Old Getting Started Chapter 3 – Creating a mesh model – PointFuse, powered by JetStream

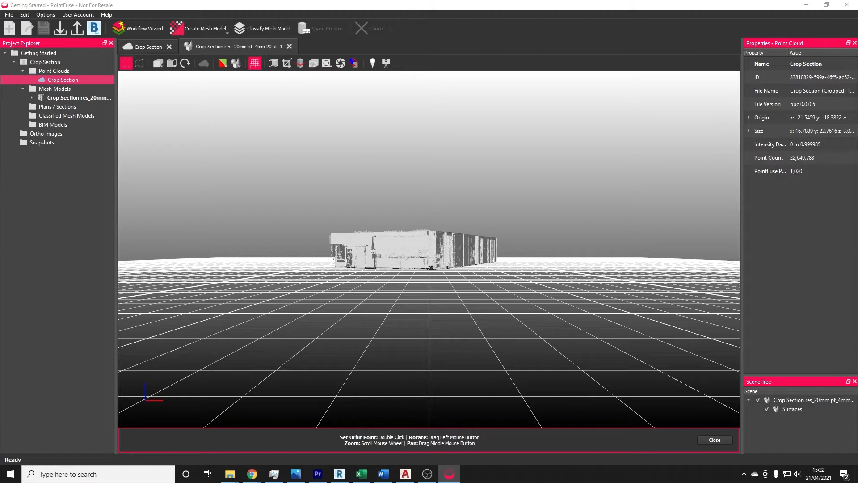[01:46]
Once the meshing process is finished, the mesh will be delivered into the mesh models folder within the scan group in the Project Explorer.
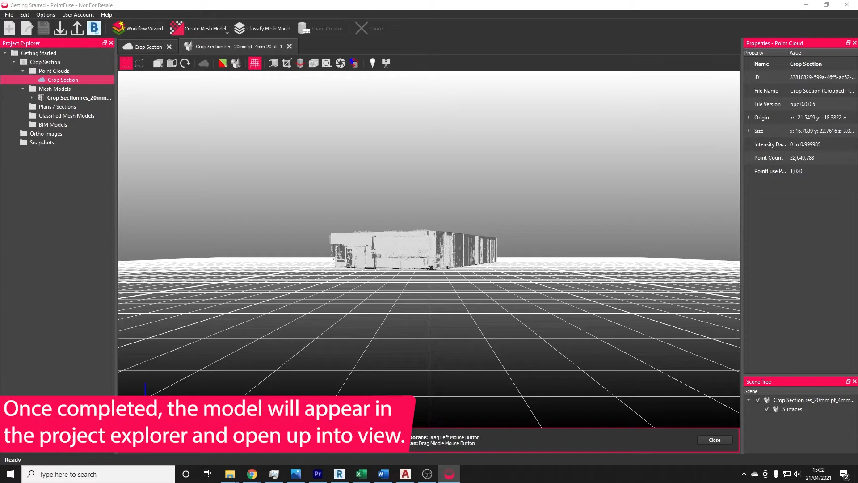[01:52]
For big models, you might find that multiple meshes are delivered for a single point cloud. These are what we call super tiles, and these are how PointFuse deals with processing at scale.
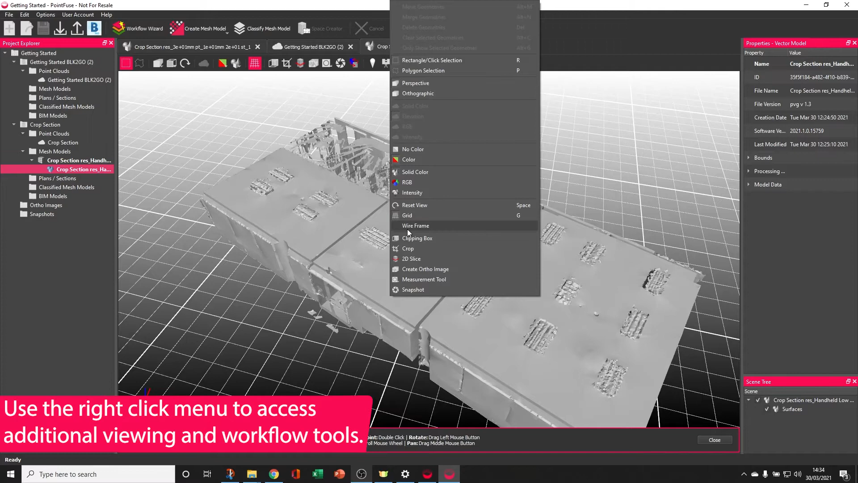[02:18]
So first of all, I'm going to right click to access some additional viewing tools, and switch on the wireframe. As you can see, PointFuse has produced a very efficient mesh with big triangles representing the hundreds of points of the large flat surfaces, but where there's extra detail, like around the light fixtures, triangulation becomes much smaller.
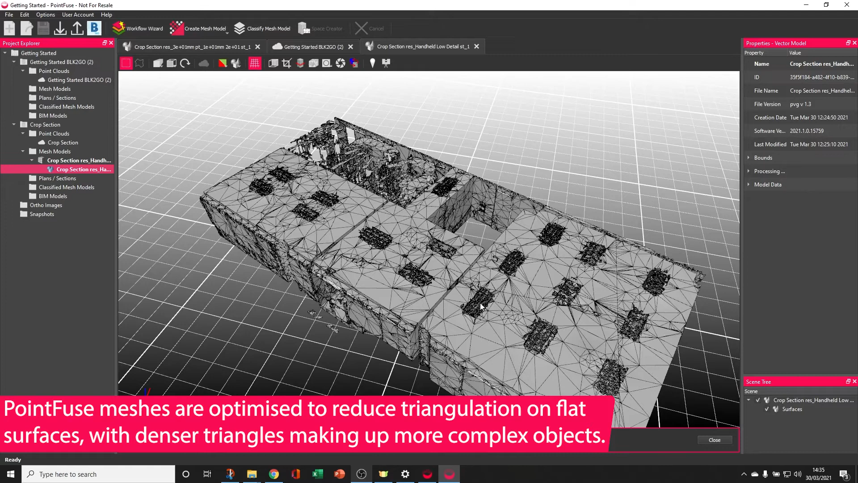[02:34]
You can also see lines in the mesh model.
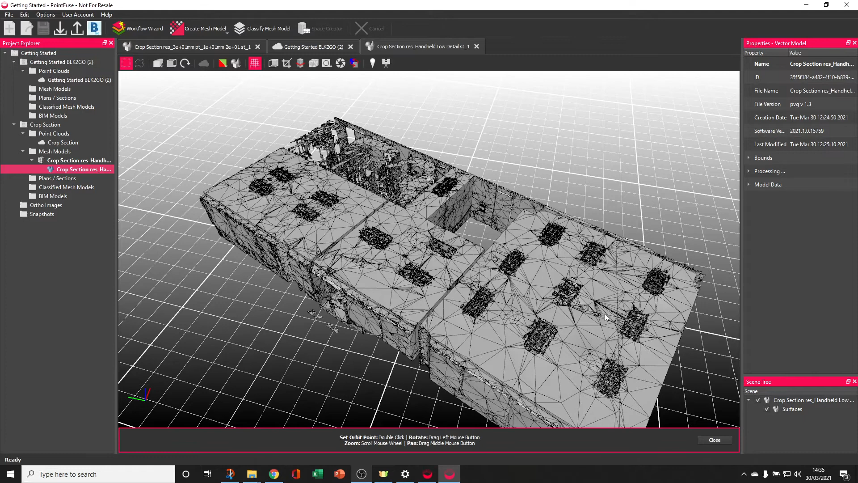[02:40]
These are created by the tiles. As I mentioned previously, when PointFuse is producing its mesh models, it's going to chop the point cloud up into tiles, convert them all, and then assemble them back together at the end.
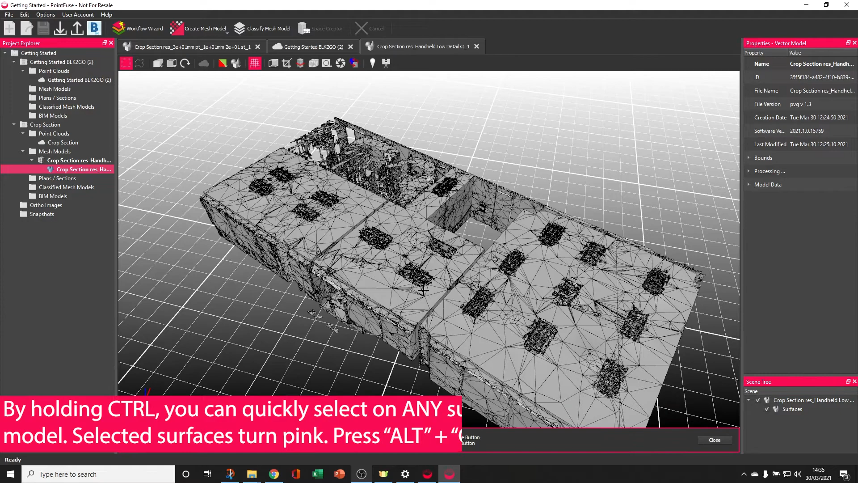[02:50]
If I quickly hold CTRL and select on a surface,
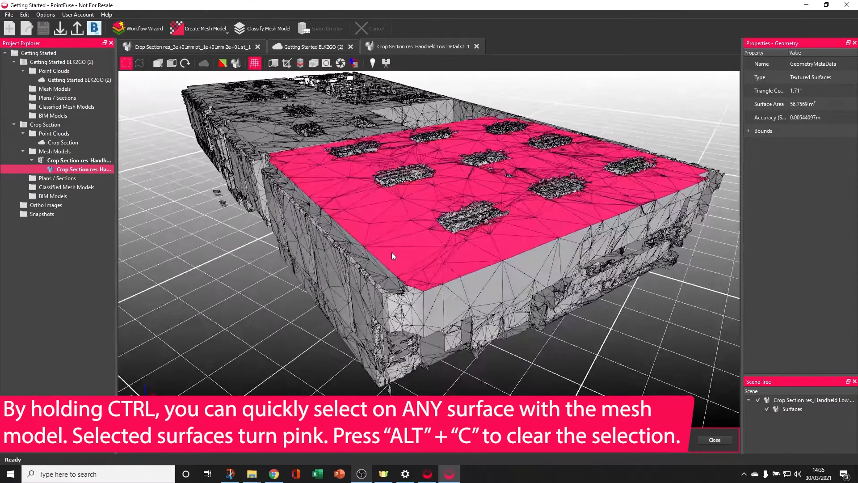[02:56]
the other unique factor is that this surface is separate to this surface, to this surface, to this surface, and that makes everything selectable.
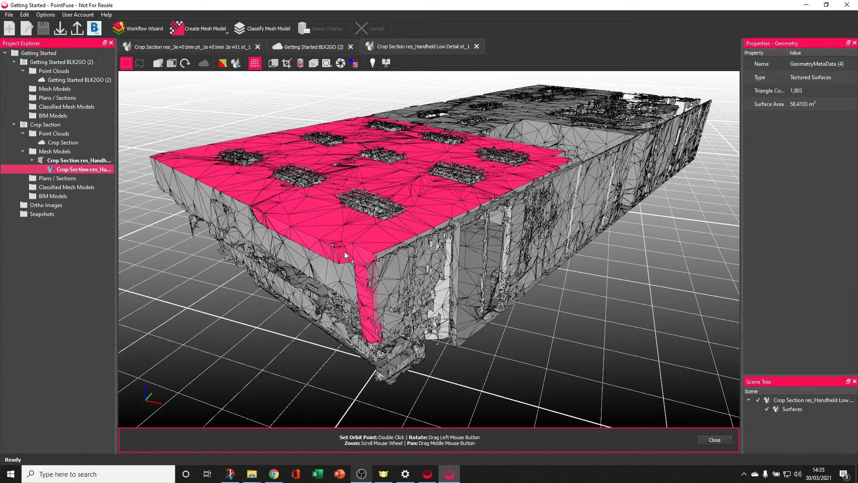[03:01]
So we'll come on to classification in some more detail later.